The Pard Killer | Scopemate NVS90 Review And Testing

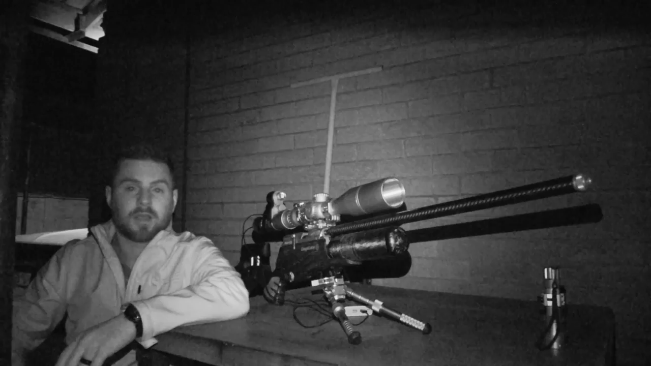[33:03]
So, I just want to show you the difference between the scope mates IR and then my IR torch, which is standing right here. As you guys can see.
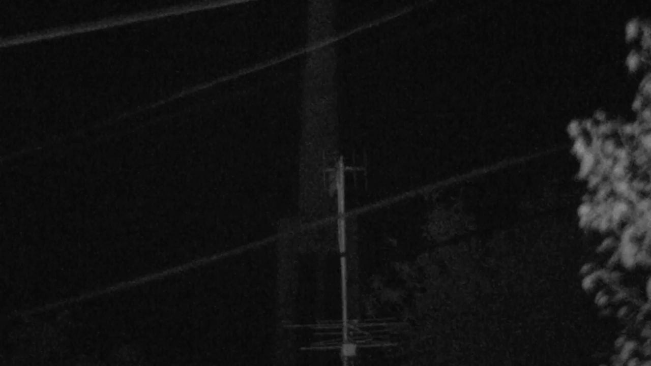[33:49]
And as you can see, there is the church tower quite far away. There is a couple of things in the way, obviously. But, you will see the difference between the IR torch and the scope mate itself.
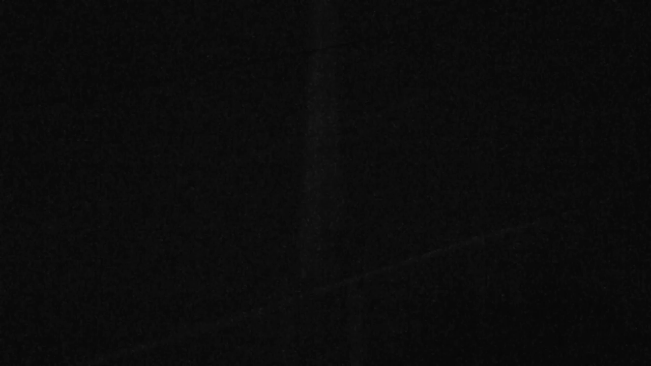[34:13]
So, if I take it away, it is dark, I bring it up, it is very difficult to find, but there you can see it in the back. And, if I zoom out, you can see there is the beam of the torch.
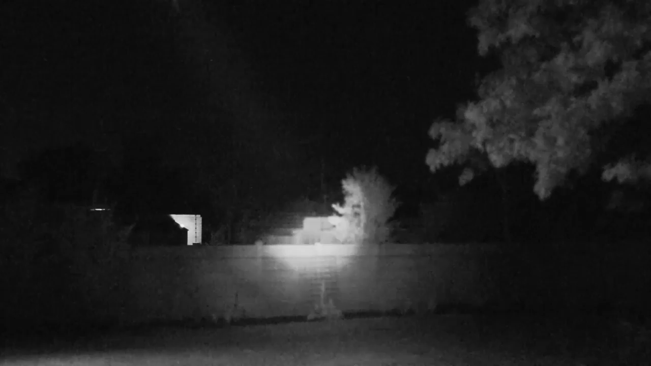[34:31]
I will try to make it a block. I think that is the best focus. Let's see if I can find the tower again. As you can see, there is a tower very far away. So, let's switch on the scope mate and let's see how it does.
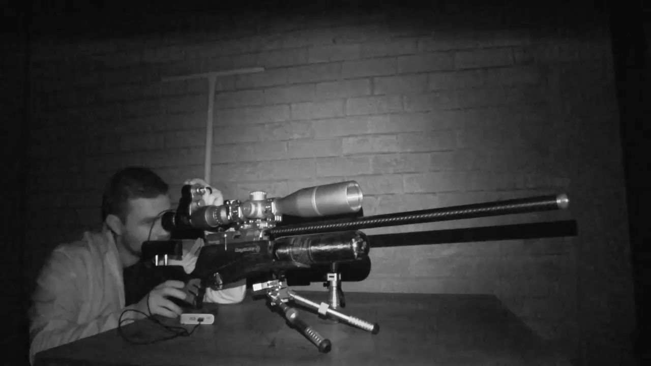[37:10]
And what you can see through it, through various frame rates. So starting at 30 frames per second, I am going to hit the record button, it is recording, and you can see there in the back there is the church tower.
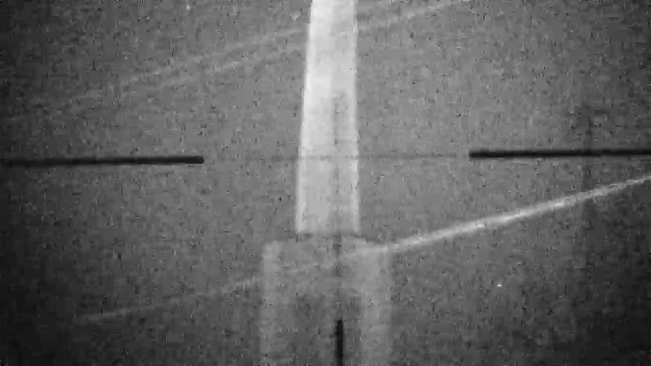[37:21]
And now I am going to switch on the IR and setting number one. And now you can see the tower did light up a little bit more.
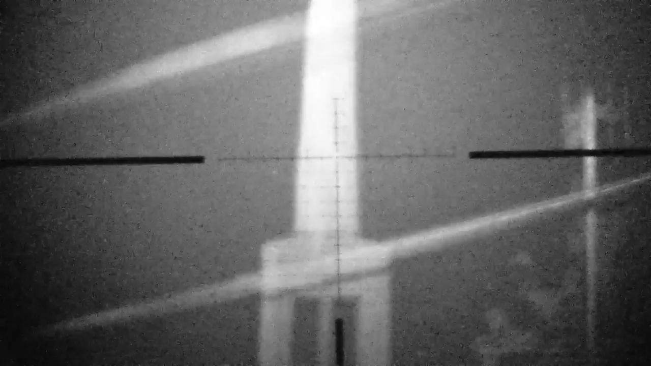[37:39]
Setting number two, it did lighten up a little bit more as well. And then setting number three, just want to get it in focus.
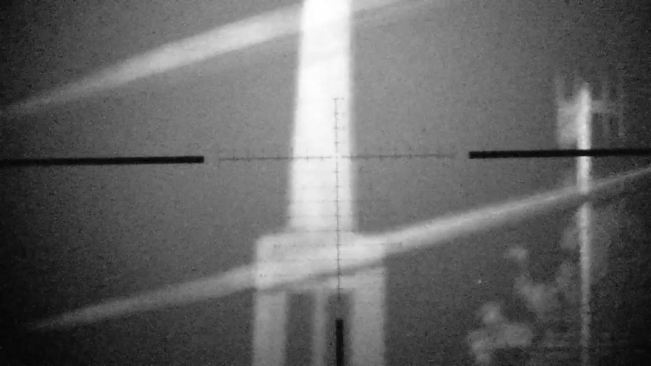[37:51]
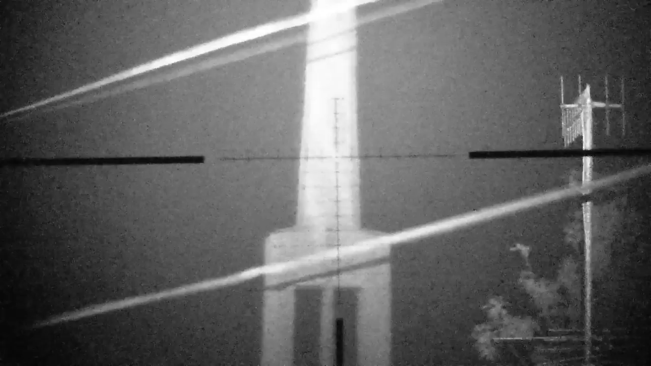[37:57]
There we go, I think that is there more or less. So just again to show you guys, that is off number one, which is low, medium, and high, 30 frames per second.
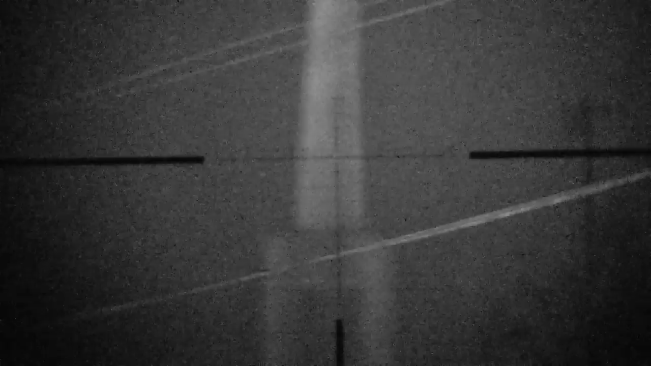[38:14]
Let's stop the recording, and head over to settings again,
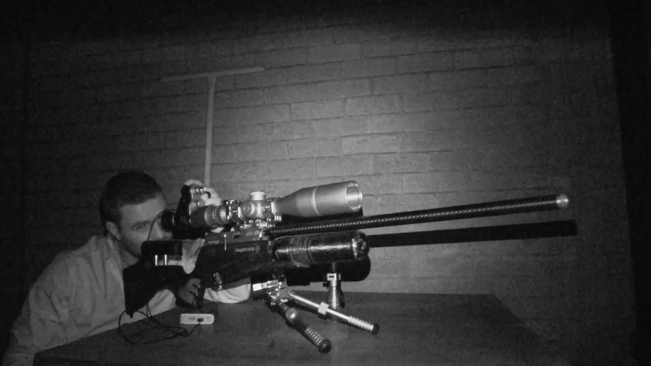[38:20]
frame rate, 60 frames per second. And now you can see that if I record, the tower already started to become way darker.
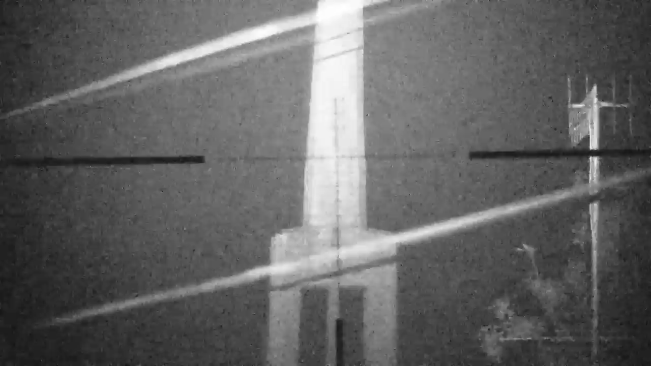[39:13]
So let's test it out and see. So let's stop the recording, I'm going to switch off to IR, now it's off again as you guys can see.
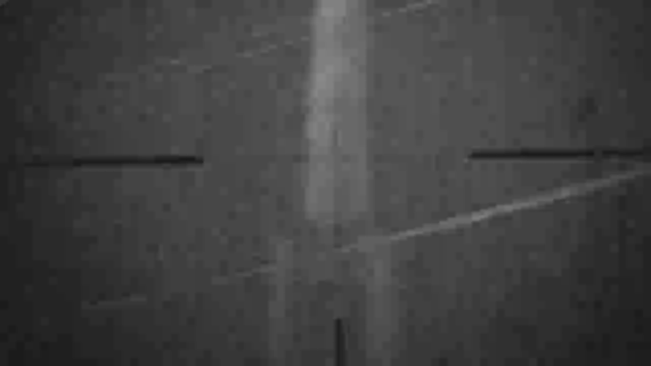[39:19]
Let's stop the recording, now it's off,
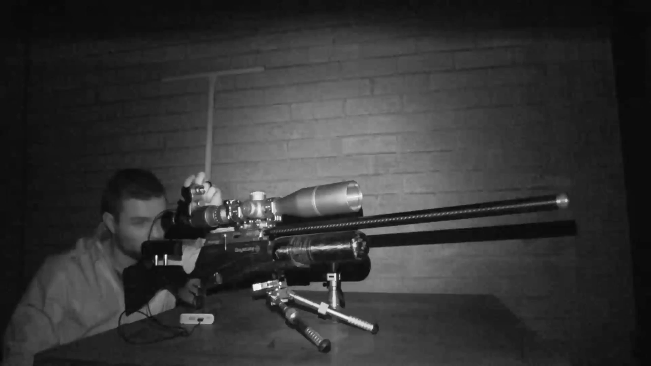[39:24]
and I'm heading over to the menu again, and going to frame rates, 120 frames per second, and selecting that. Okay, now I'm going to press record again.